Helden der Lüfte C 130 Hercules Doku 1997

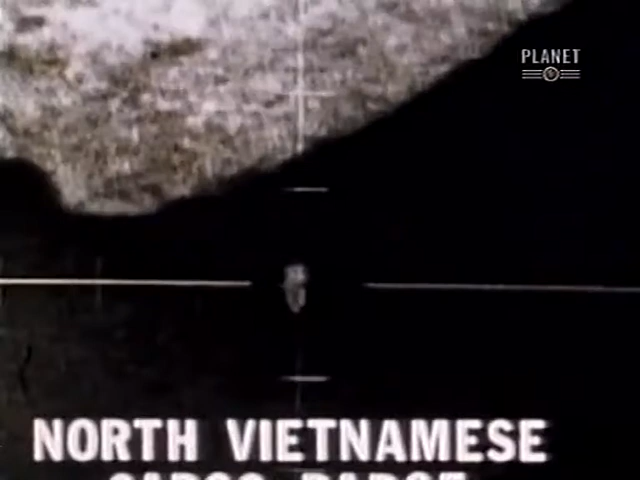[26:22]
AC-130-Maschinen mit Kanonen nordvietnamesische Ziele und zerstörten sie.
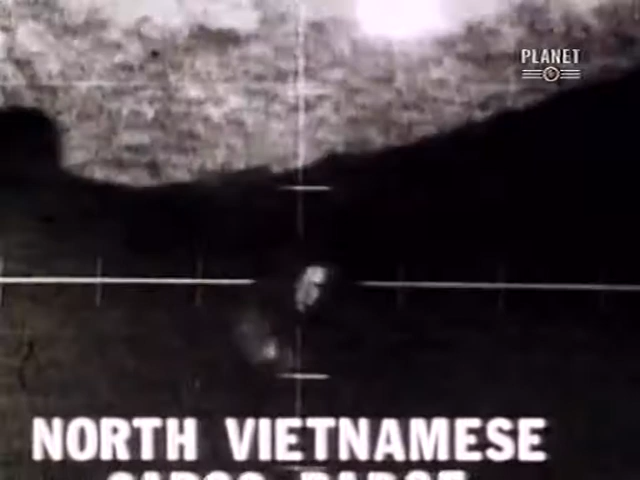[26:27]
Was habt ihr? Ist das ein Schiff?
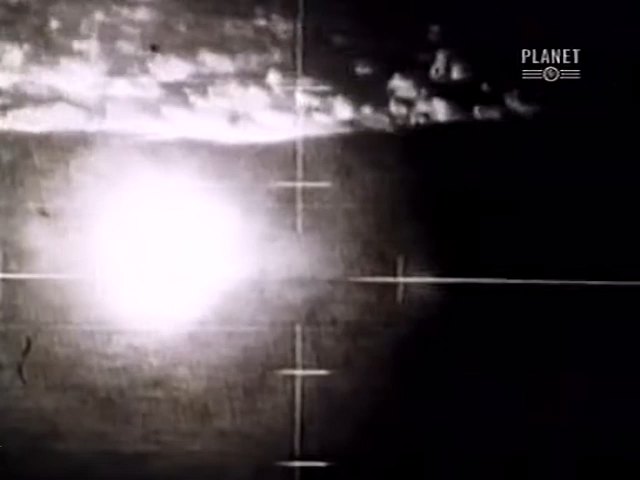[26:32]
Schwer zu sagen, wir fliegen näher heran. Ziel erfasst.
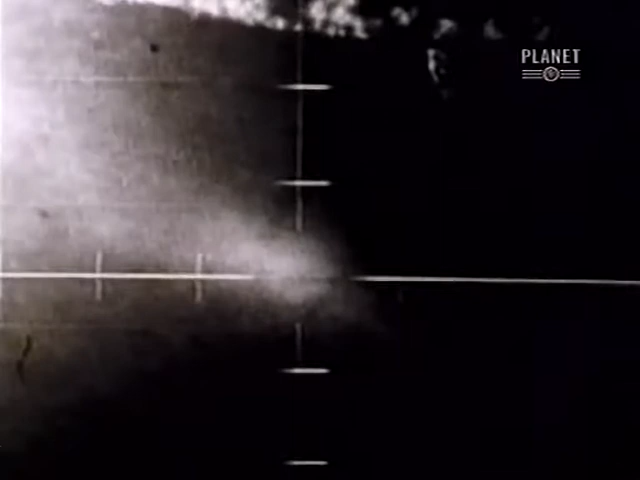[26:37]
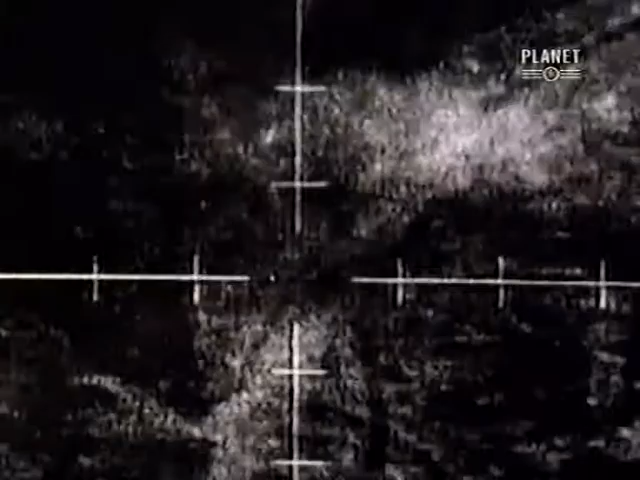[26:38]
Und Feuer. Volltreffer. Ziel 4 zerstört.
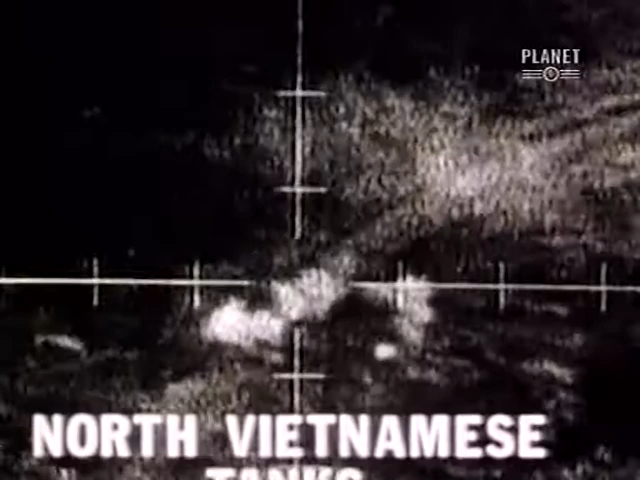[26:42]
Haben wir noch weitere Ziele?
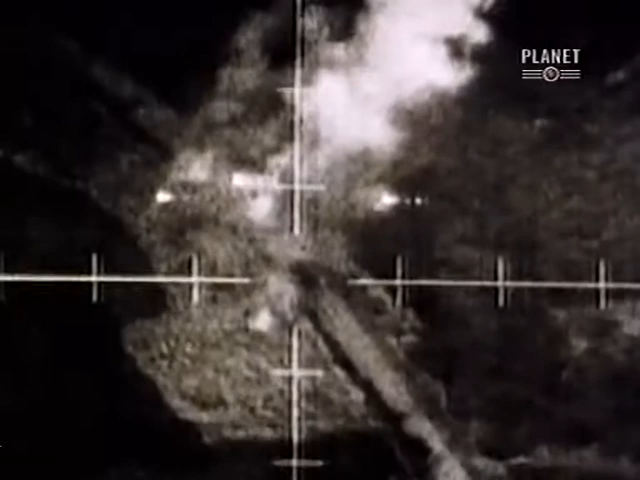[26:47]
Jetzt bin ich dran. Klasse Schuss.